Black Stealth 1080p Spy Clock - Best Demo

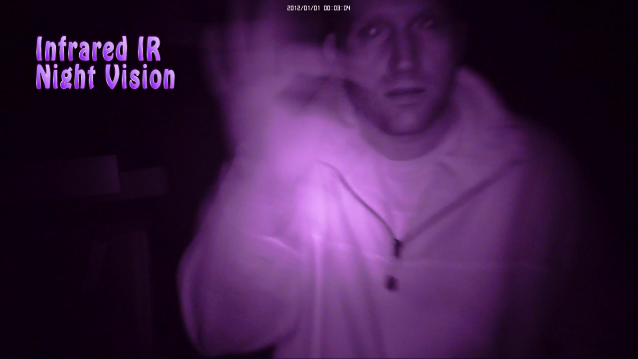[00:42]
you can see things clearly in complete and utter darkness 10 powerful infrared LEDs
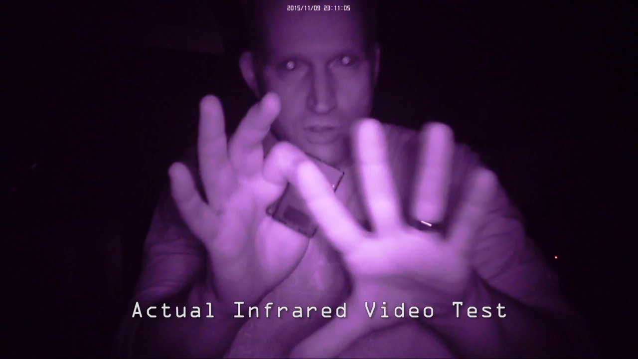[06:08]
Now, that flash, now right now what you'll see is you'll see me lit up now because I just turned on the IR lights. But I cannot see with my eyes, I cannot see any change on this clock.
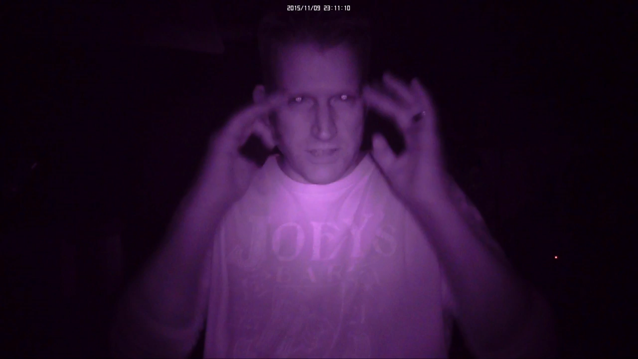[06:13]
All I can see on the clock is the time display flashing. That's it. I don't see any LEDs lit up. The IR LEDs are completely dark to me. I can't even tell because they're out of the human eye spectrum, out of the wavelength that you can normally pick a light up. So right now I'm about two, three feet away. When I get closer, this is about 12 inches or 18 inches away or so. I'm going to step back.
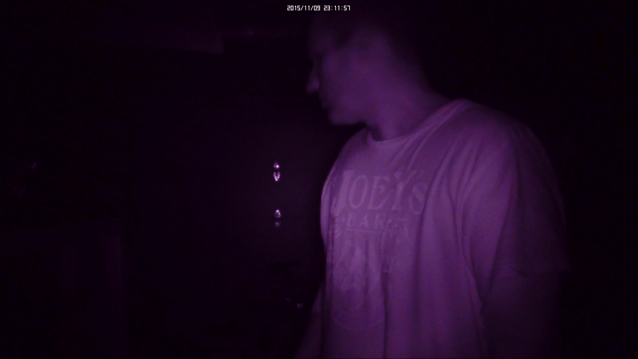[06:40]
We'll get back right here. This is about, oh, seven feet or so. And then get back a little bit further. This is about 10 feet away.
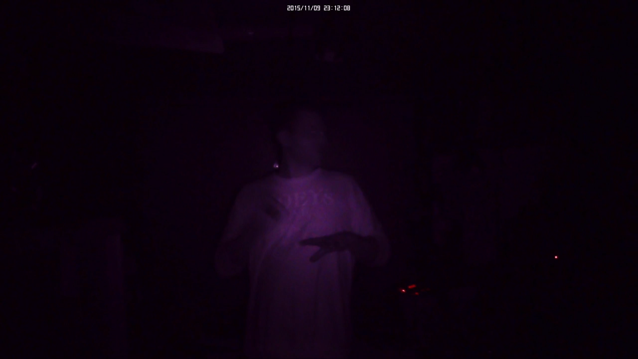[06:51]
So this is about the maximum range that you can see. You probably can just kind of barely make me out. This is about, oh, about 10, 12 feet or so. So anyway, as I come closer, you'll be able to see, obviously, in more detail or whatnot. So I'm going to go ahead and turn the IR LEDs off again so you can see how dark it is in here. And you'll see the flash. You'll see the flash. I can't see anything in here because it's completely black. But you'll see a flash coming out of the remote when I turn the IR LEDs off. You see that flash?